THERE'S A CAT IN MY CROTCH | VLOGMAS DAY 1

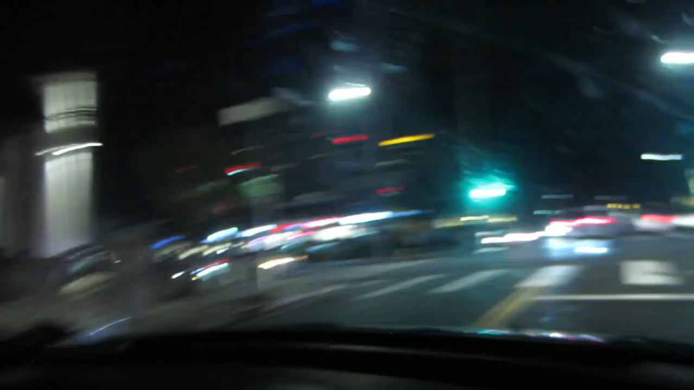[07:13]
So we're going here. Look, it's Little Osaka.
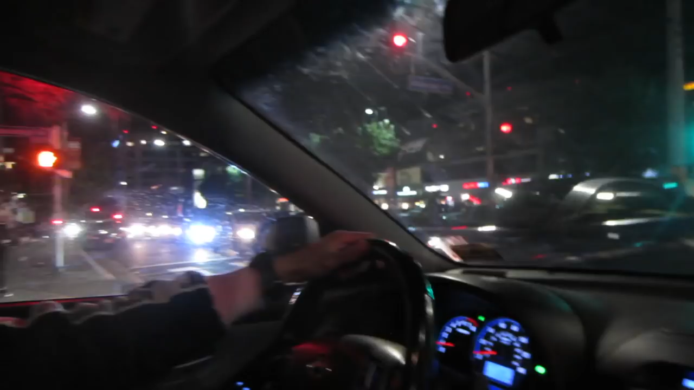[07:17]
Except usually we're like already outside by the time I'm vlogging and now we're like in a moving car.
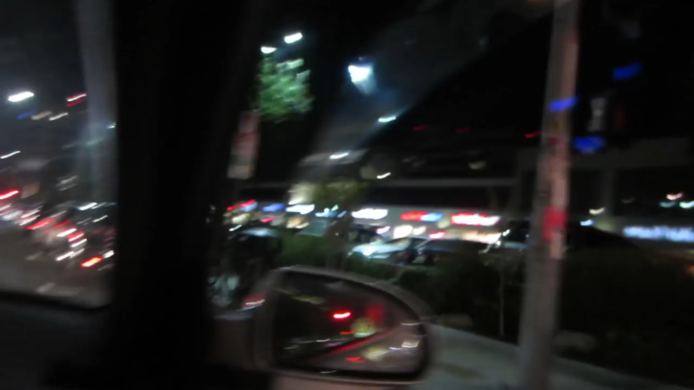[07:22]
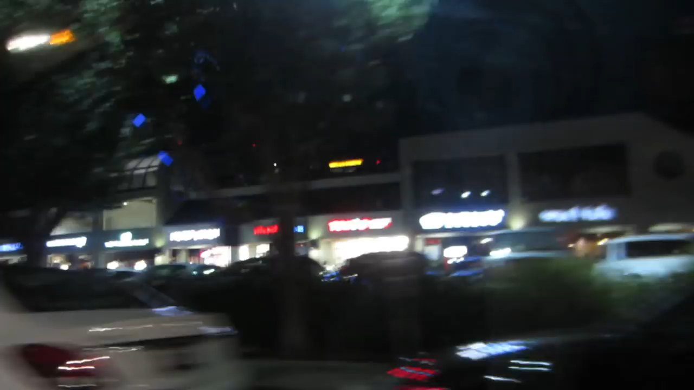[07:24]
Destination is on your left. Yes, we're going to Daiso.
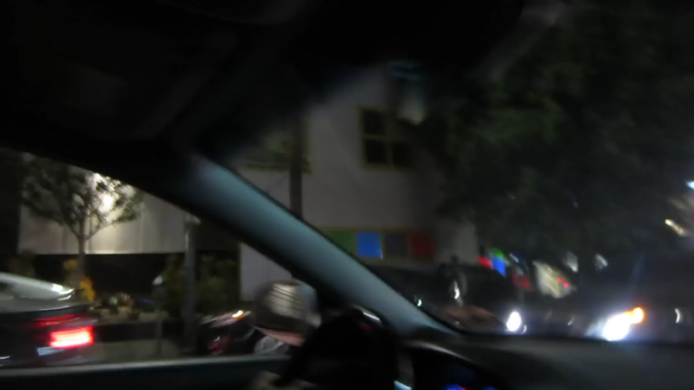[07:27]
Also, I really wish I was in the mood for more food because Honey Me is right here.